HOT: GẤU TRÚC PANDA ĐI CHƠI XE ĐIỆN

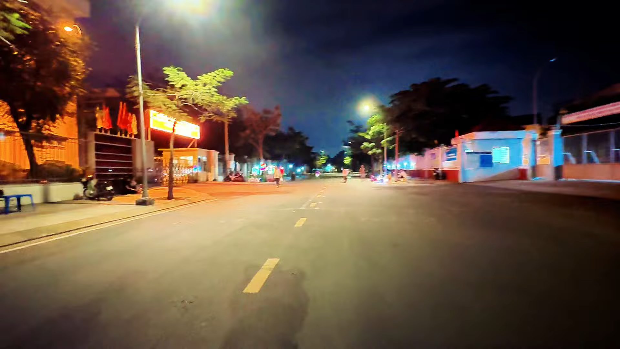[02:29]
Các bạn có được bố mẹ dẫn đi chơi giống như mình không? À, bây giờ thì mình đang tự lái xe nè. Các bạn thấy đường vui không? Buổi tối hai bên đường mọi người chơi nè, uống quán nước nè, hoặc là chơi xe điện giống như mình này, vui thiệt luôn quá các bạn.